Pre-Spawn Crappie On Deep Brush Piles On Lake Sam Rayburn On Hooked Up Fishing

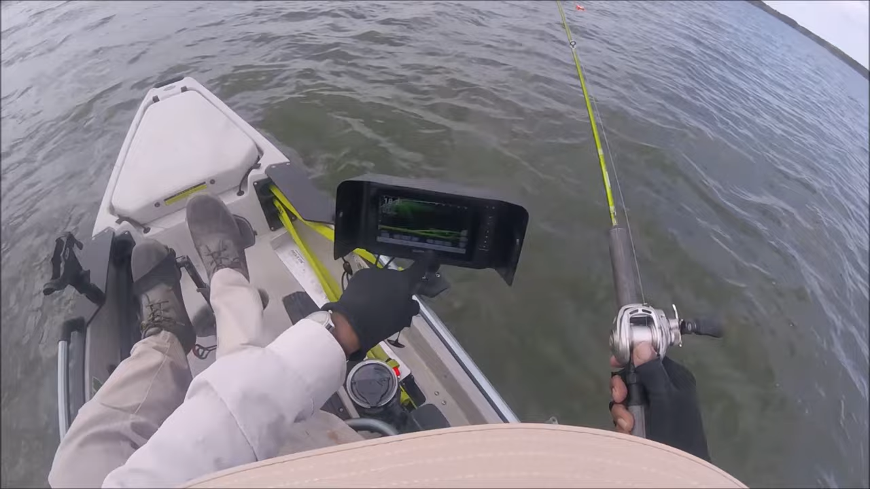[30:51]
And if I could just get up there and drop on those fish right there in that pocket, I'd be in business. But every time I try, I get blowed off the pile.
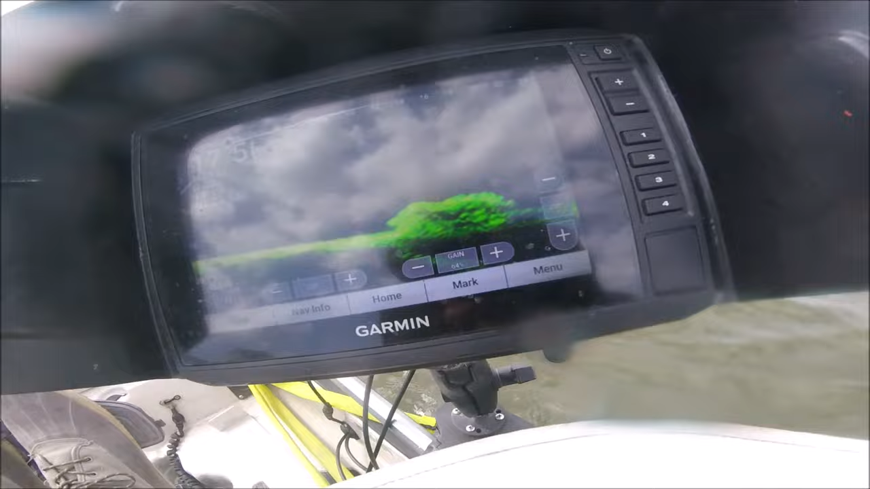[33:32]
Gotta drop deep up in there. But when you do, that's the brush, y'all. I just got brush after brush after brush. It's about 5 or 6 piles over here in one area. And I'm getting, like over there is one.
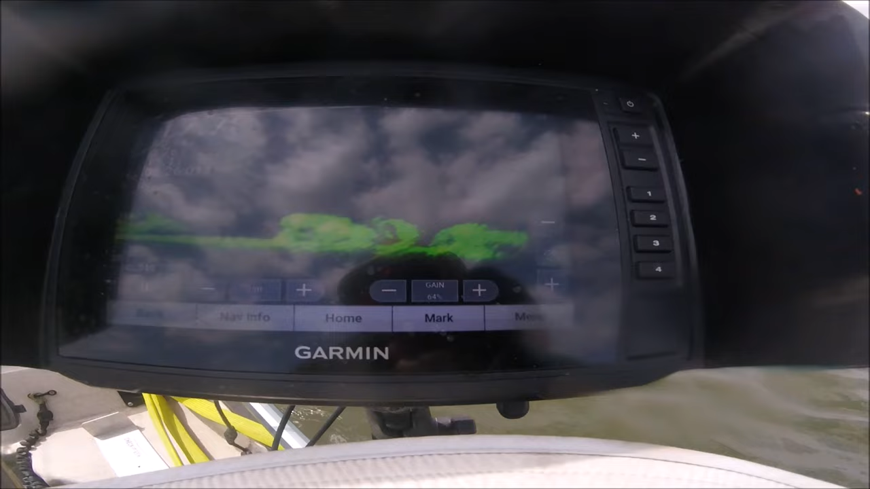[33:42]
There's, look at all these brush piles, man.
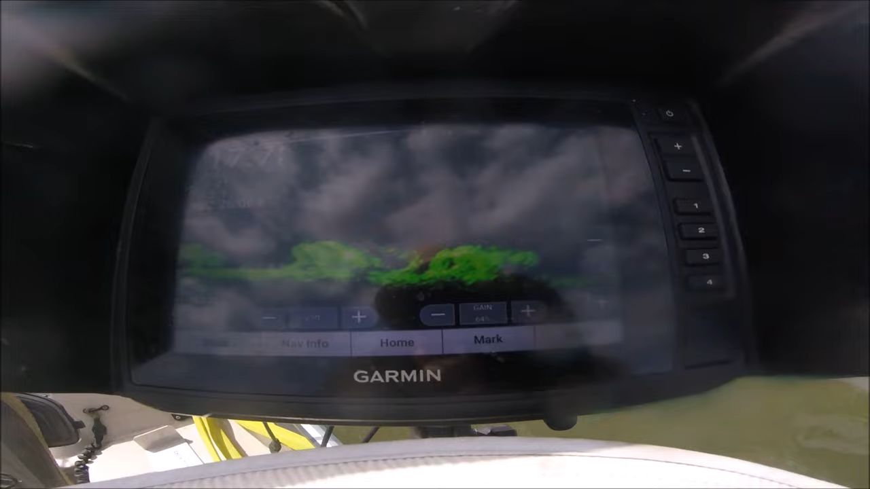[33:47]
Woo, Lordy, Miss Claudia. And you gotta drop deep up in there, and then they'll give you the business. You can't swim it up over it.